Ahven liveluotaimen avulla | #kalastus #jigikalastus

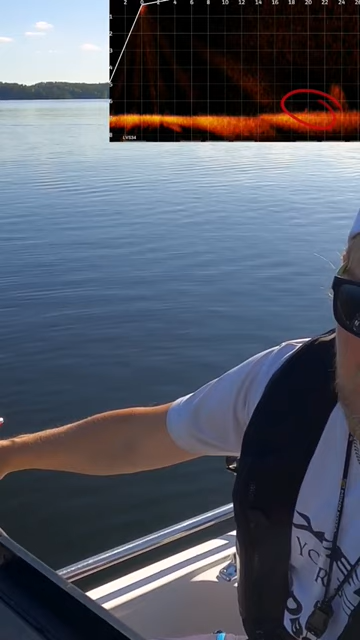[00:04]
Katsotaan, osuuko edes sinne päin. Vähän vajaaksi. Kyllä se on aika hyvin siihen, että tulee joku kala. Just siihen.
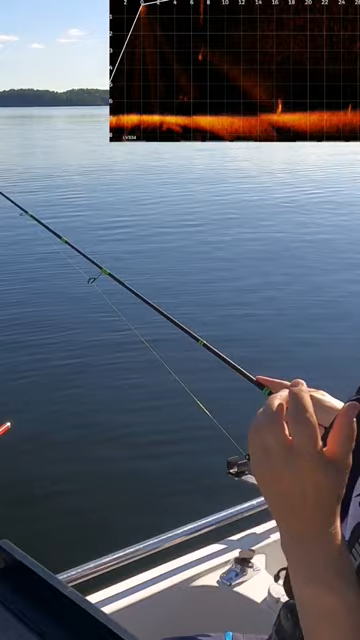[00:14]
Ja sieltä se ottaa. Tää voisi appi ollakin, ja jos on, niin on nimittäin aika makea kala.